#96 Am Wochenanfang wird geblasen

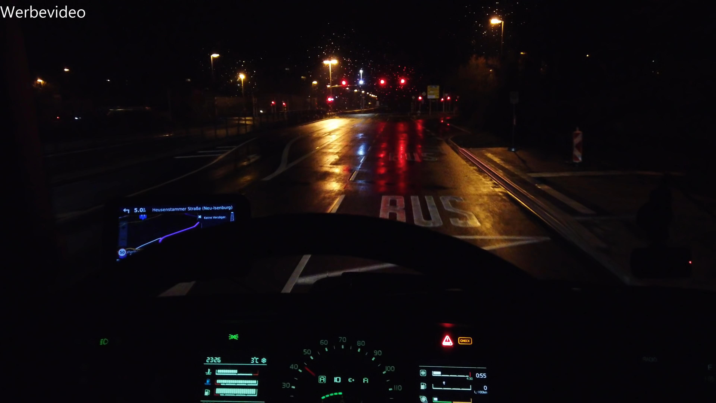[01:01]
Grün. Danke. Halt die Fresse. Achso, Navi sagt Ankunft 2.51 Uhr.
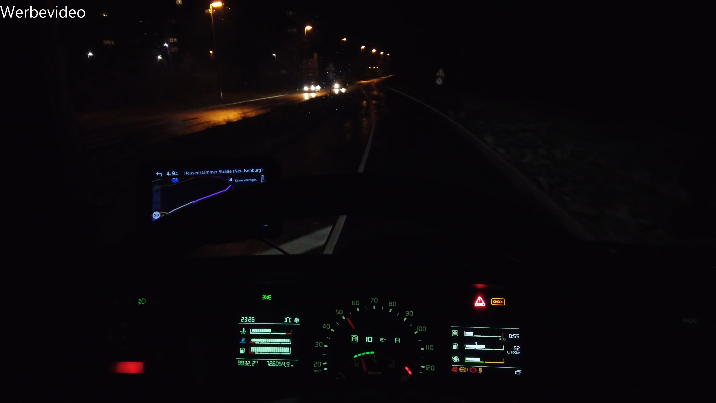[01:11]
Oh. Bis so Viertel vor drei in Nordheim. Läuft. Oh, nee.
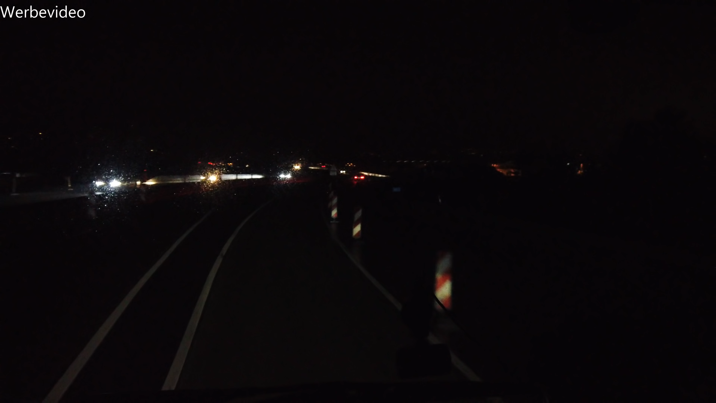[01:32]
Oh, bitte hier nichts auf der 661 und nichts auf der A5. Bitte. Habt irgendeinen anderen Einsatz. Holt eine Katze vom Baum oder sowas. Aber nichts hier auf der Autobahn.